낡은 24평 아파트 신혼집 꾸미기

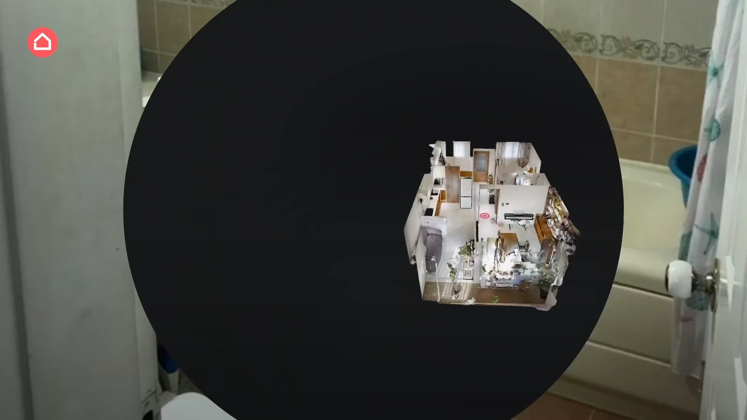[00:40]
구조는 전형적인 20평대로 큰 방 하나, 작은 방 두 개, 거실,